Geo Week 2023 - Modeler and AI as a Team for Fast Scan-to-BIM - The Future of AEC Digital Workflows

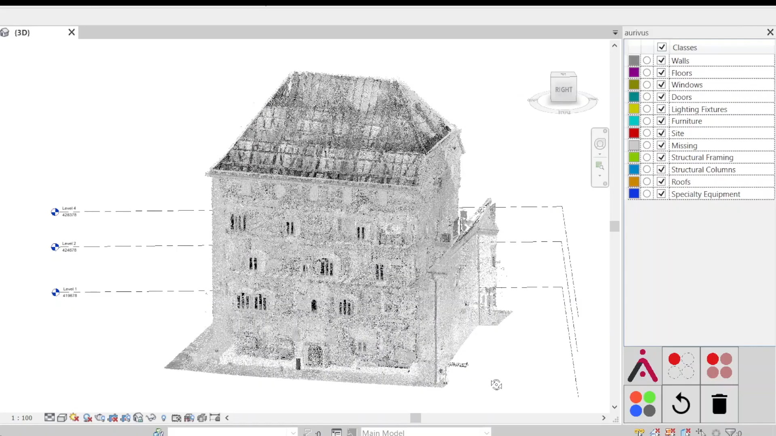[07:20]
and that the AI doesn't have to be trained on the particular building yeah for example this building is a very old building uh i'm sure that this uh this there no no rabbit
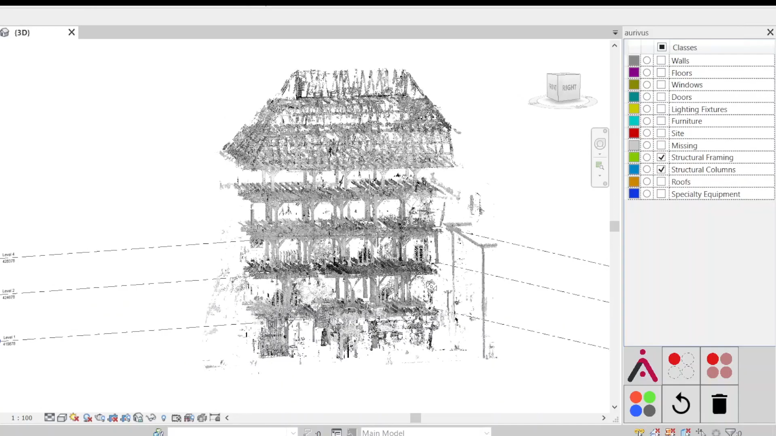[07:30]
families or something for that but the AI can still uh recognize the beams and
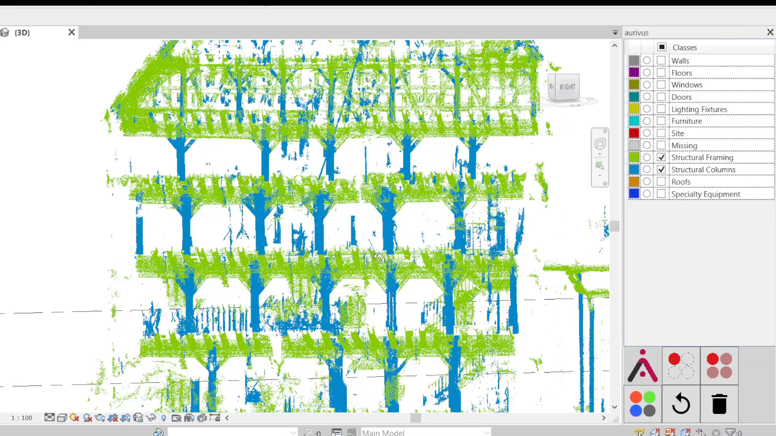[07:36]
columns and if you imagine to draw all these beams and make section views for all these
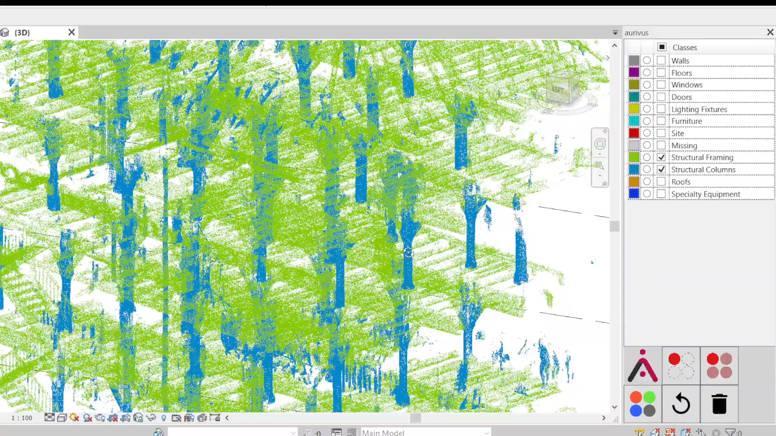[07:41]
that is a time consuming task so this will take very long um and using our AI this can just help yeah for example you can just yeah usually the
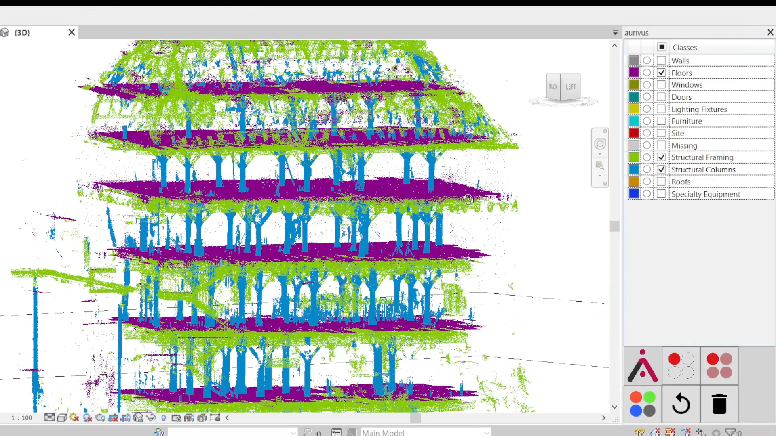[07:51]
view on the beams is blocked for example by a roof and here you can just remove
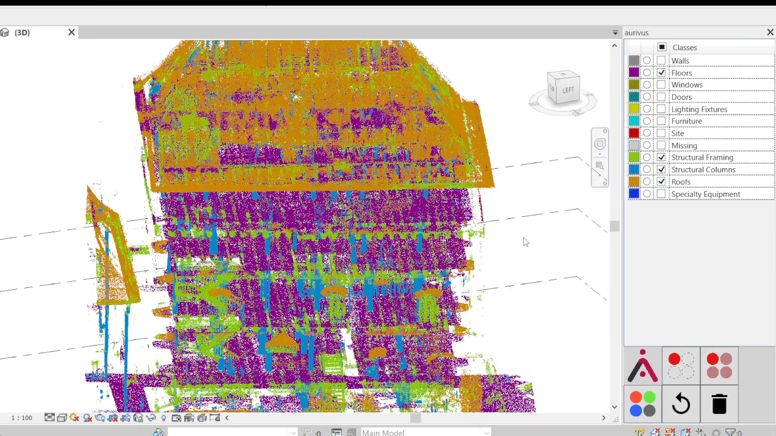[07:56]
the roof and then you see perfectly through it or also walls right so what
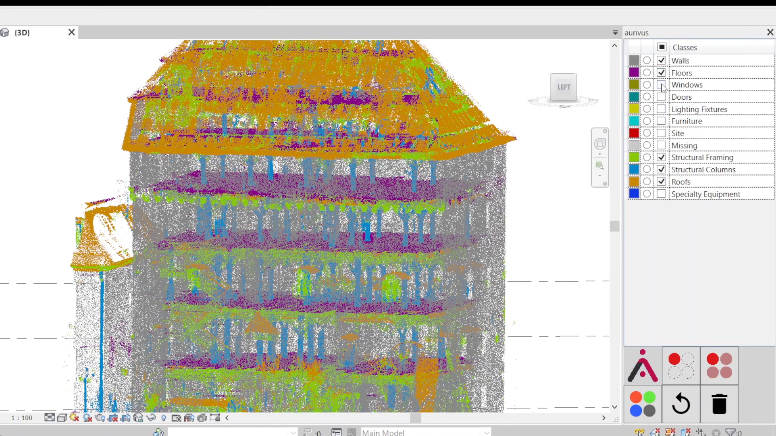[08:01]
i also like in this in this example is that these windows are quite old yeah from
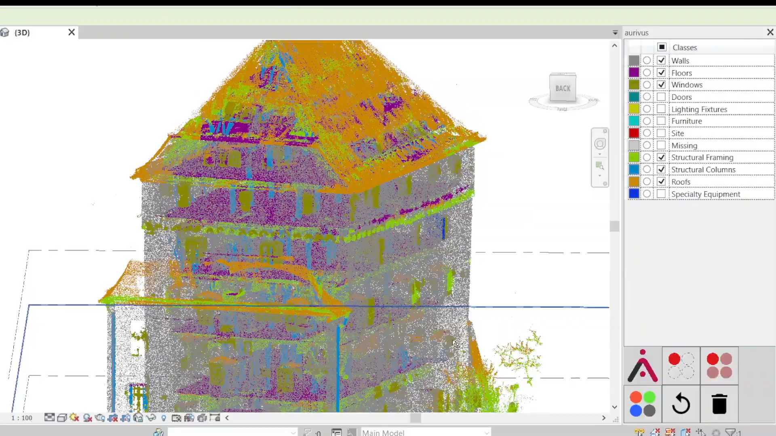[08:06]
old castle but the neural network still detects their windows
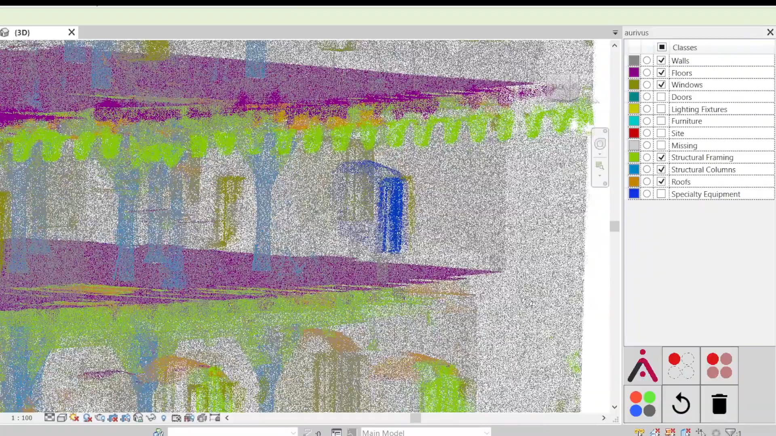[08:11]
and you can then interact with it remove all the furniture and see perfectly through the objects
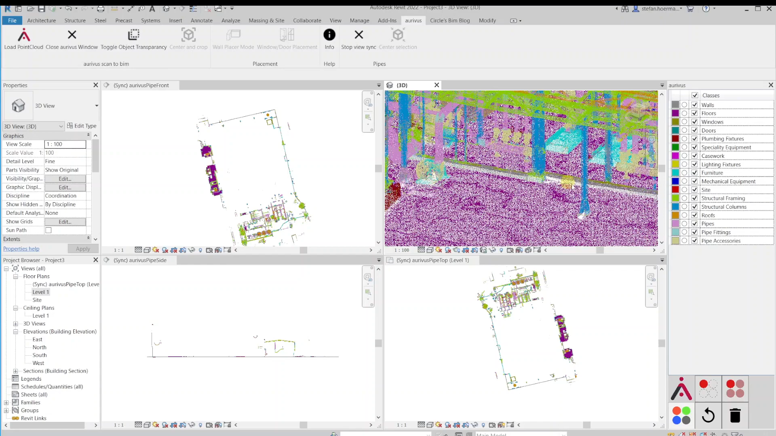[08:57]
at the moment here there's nothing modeled so far but uh how can you start modeling yeah just select an object
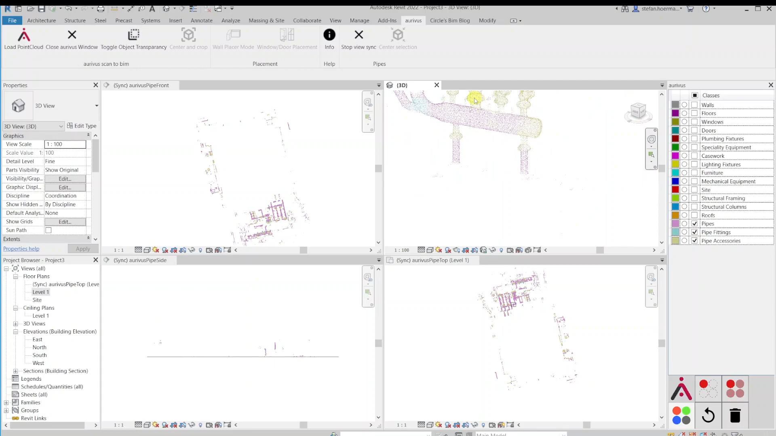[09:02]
select an object and then in our rivers you can press a button and when you press that button you have a perfect viewport of two perpendicular
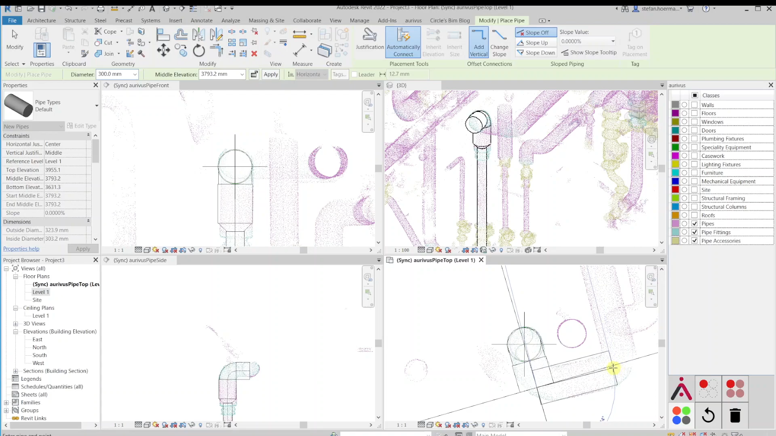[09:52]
sure that everything you modeled is is perfect because you modeled manually with your uh human brain right so uh so the the principle here is for the perpendicular views as soon as i click here the other view the other views uh change their orientation and position for the underlying object so since we already know the object we can create you a viewport which shows you directly the front view in the upper left and the side view in
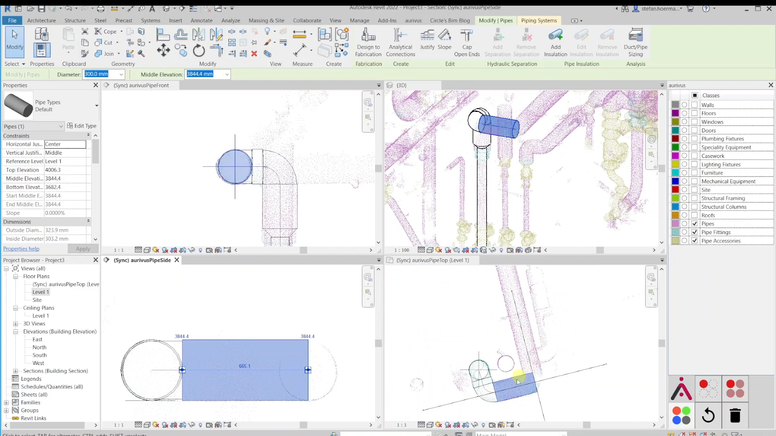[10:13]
the lower left and top view in the lower right and now again if i place the pipe here the other views update to give you again a uh
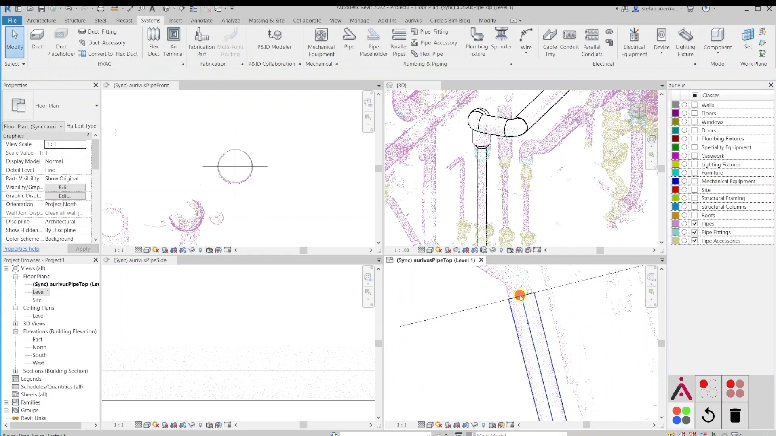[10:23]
a perpendicular view and so you can really fast draw
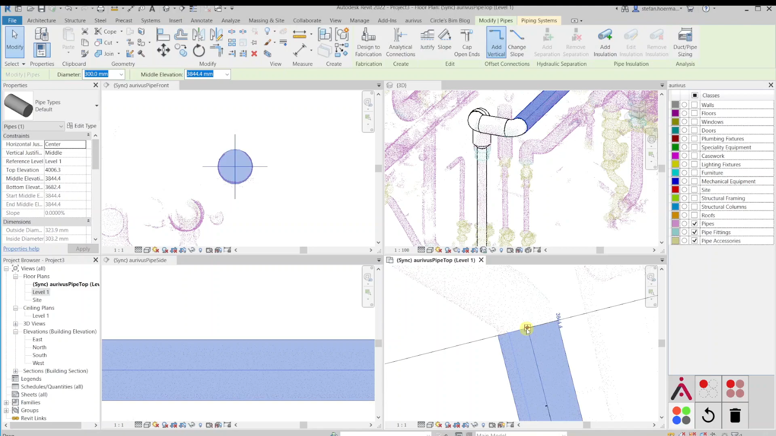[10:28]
so um this task actually um is is manual modeling
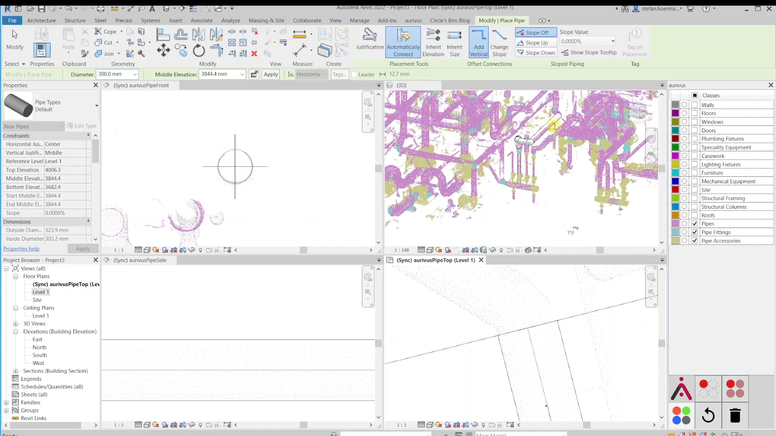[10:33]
but setting up the fuse takes a lot of time usually you are so uh so often yeah there's so much time just to set up how to see everything and here you can just remove all the all the layers and the views follow to give you always a perpendicular view and perpendicular
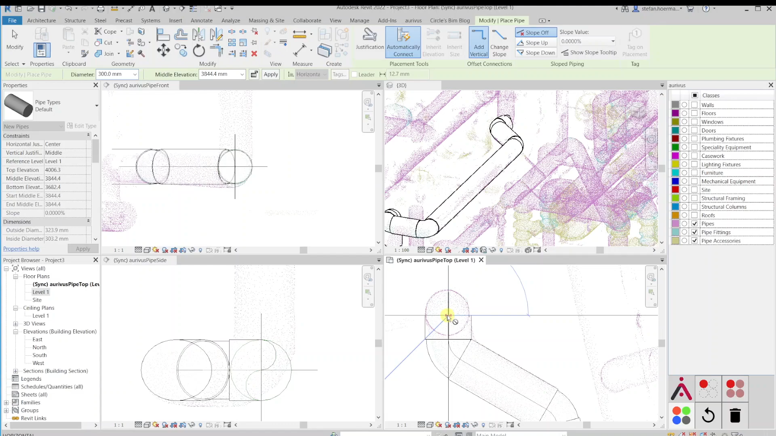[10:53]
perpendicular is very important because when you change angles in one view or change the change uh position in one view the other view doesn't change so it's if you have angles which are arbitrarily lying in space this is a very good process to draw all